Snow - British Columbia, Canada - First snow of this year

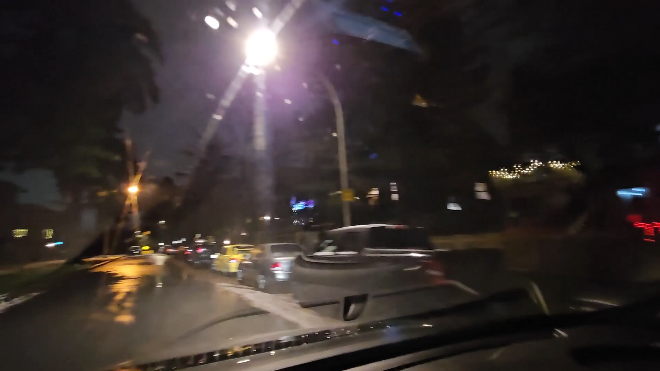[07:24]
So as you see here, the snow has basically almost drained out. There was rain and it's still raining. I was worried that